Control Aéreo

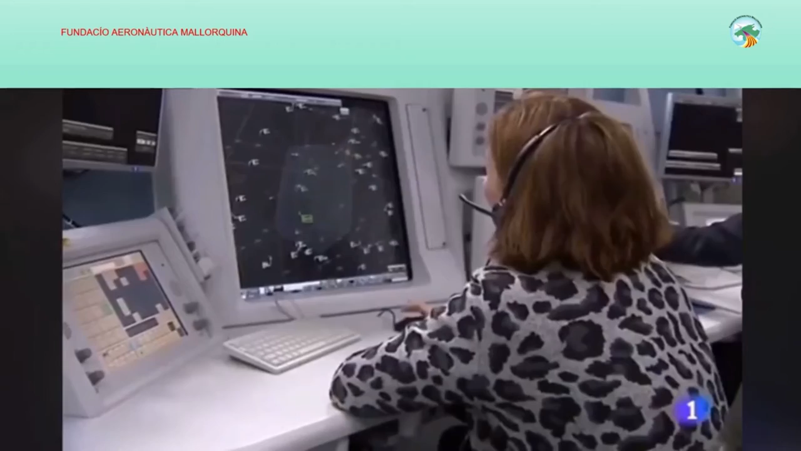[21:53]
Roger, deviation approved, heading 045, reports on clear weather. Este, por ejemplo, acaba de decir ahora que sí que tenía tormenta y que en vez de seguir la ruta que estaba siguiendo, que era directo hacia aquí, que necesita poner rumbo 045. Aunque trabajan bajo techo, las fuertes tormentas les afectan como si estuvieran a cielo abierto.
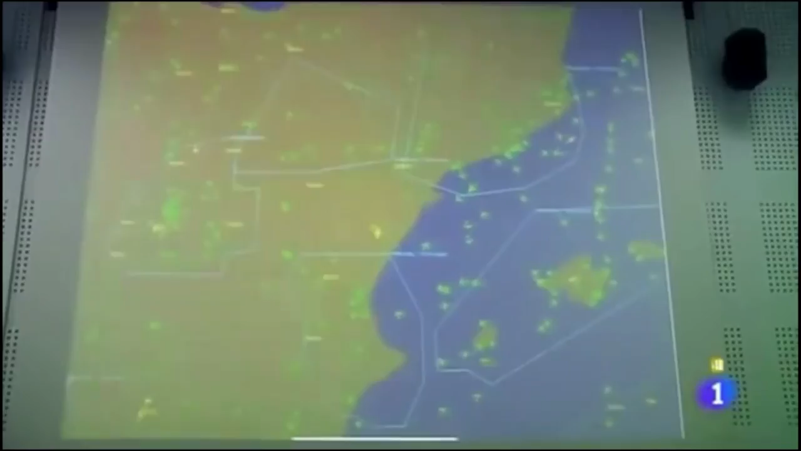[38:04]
En las pantallas del Grupo Central de Mando y Control se recibe diariamente la información de 35 radares, principalmente militares,
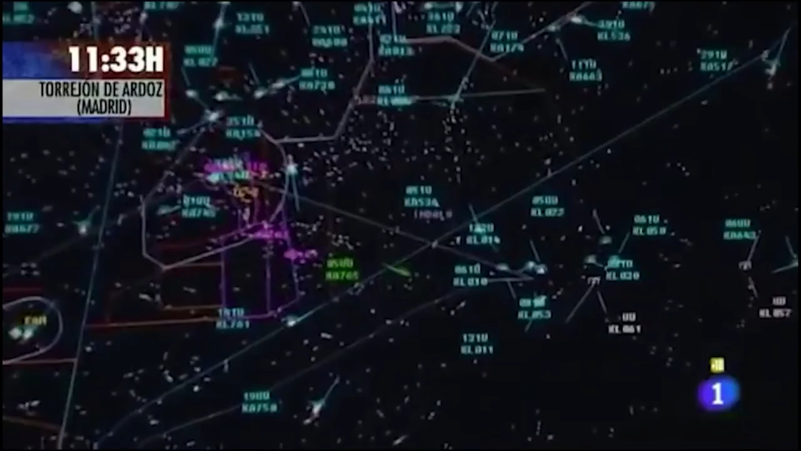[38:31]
11:33 de la mañana. En las pantallas se detecta una aeronave no identificada. Salta la alarma.
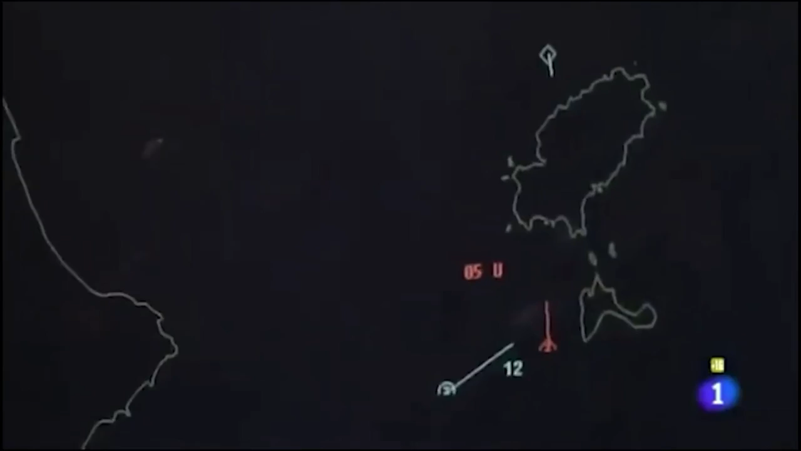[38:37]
Ni el radar ni los operadores del grupo central pueden asociarla a ningún plan de vuelo o a plan de operaciones aprobado.
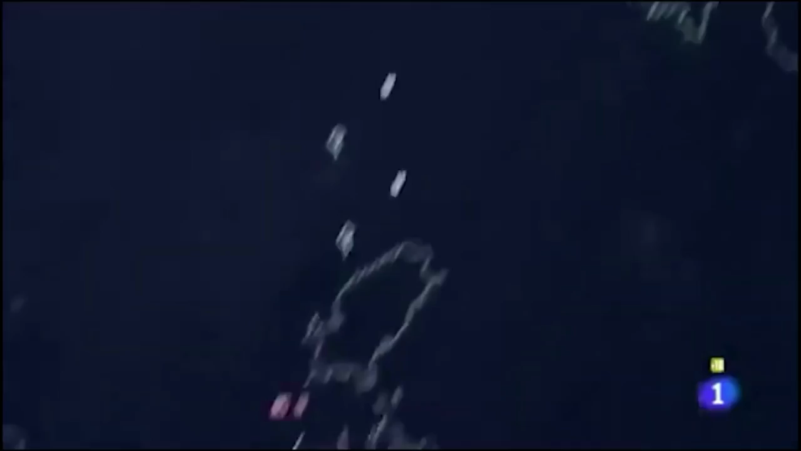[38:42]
Se intenta el contacto por radio.
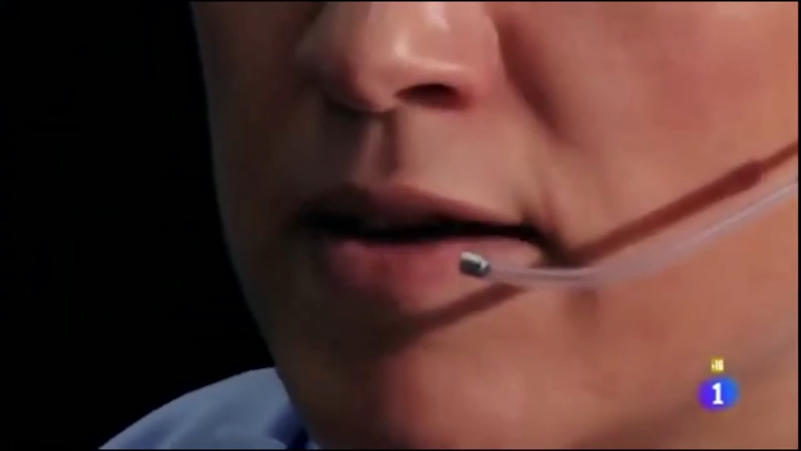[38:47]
Este es el sistema de defensa español llamando en guardia una aeronave no identificada al sur de Ibiza.
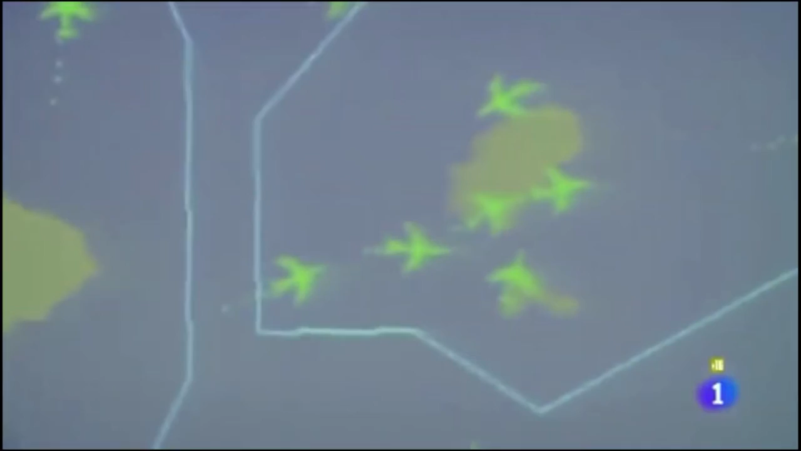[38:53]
Radial 180, 80 millas del borde Ibiza, con rumbo norte, 5.000 pies de altitud.
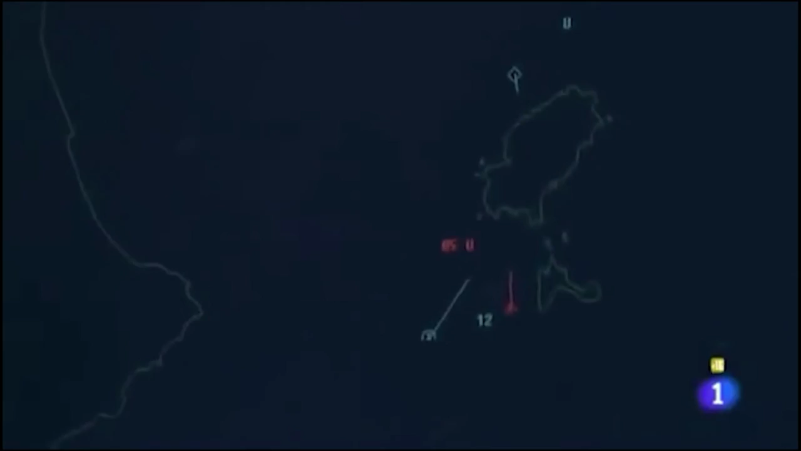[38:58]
Si me escucha, llame en frecuencia 250-275 o contacte con Pegaso en esta frecuencia.
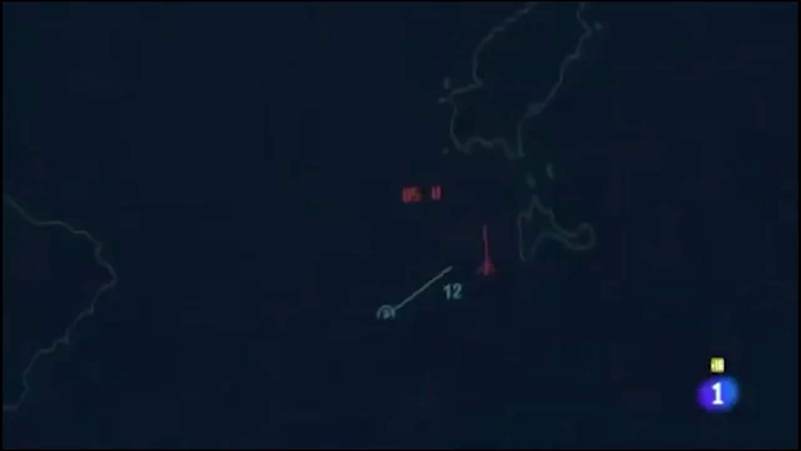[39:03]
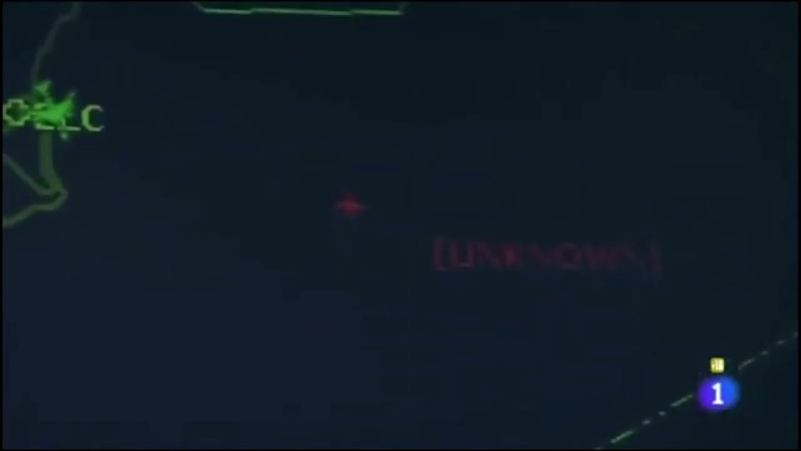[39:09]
No hay contacto con la aeronave y no le tenemos identificado en este momento. Sí, centro de operaciones aéreas.
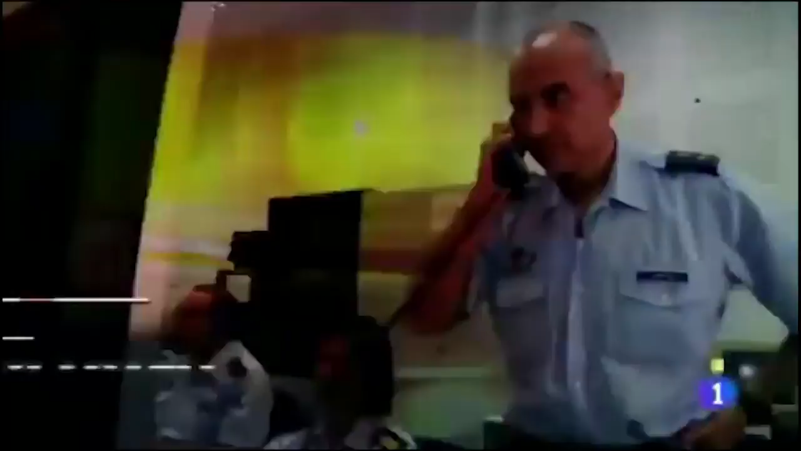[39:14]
Sí, buenos días, AOC. Tenemos una aeronave no identificada, 50 millas al sur de Ibiza, 5.000 pies con rumbo norte.
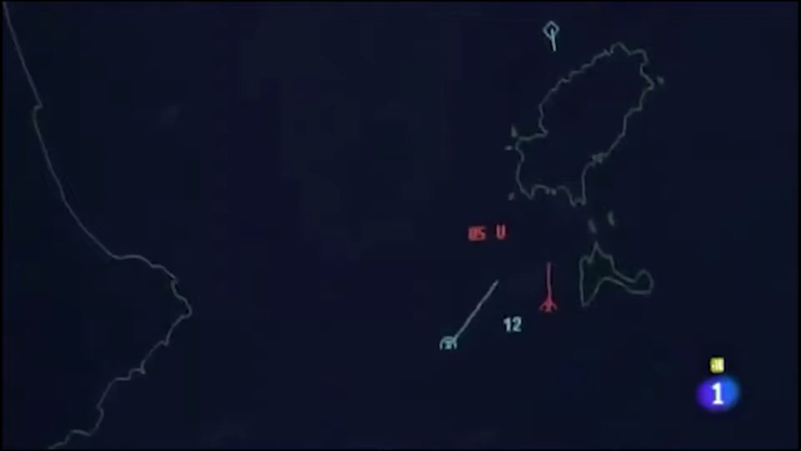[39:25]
Ok, nosotros la tenemos en pantalla, codificada como desconocida.
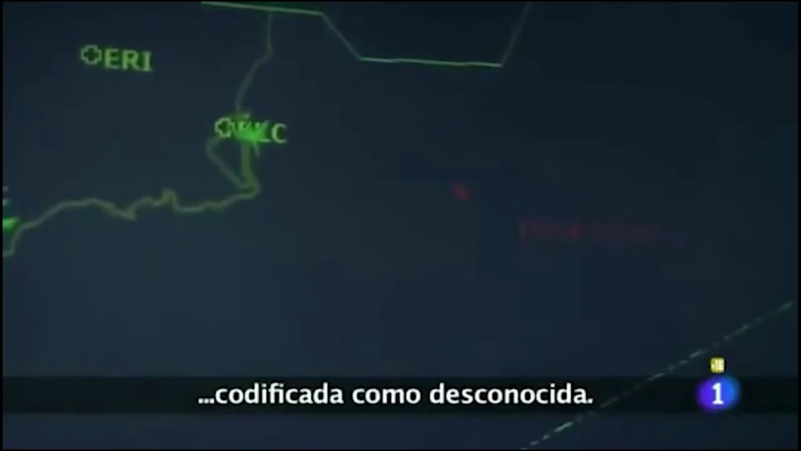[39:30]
No ha podido ser identificada por medio de asociación con ningún plan de vuelo válido y por tanto solicitamos un scramble de un avión en alerta para su identificación visual.